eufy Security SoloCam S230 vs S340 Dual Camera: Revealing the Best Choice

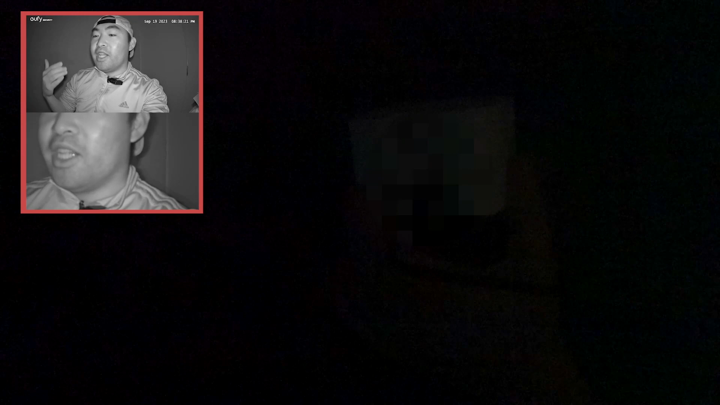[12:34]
alright so it does turn on the spotlight option when we do use it on the colored night vision option on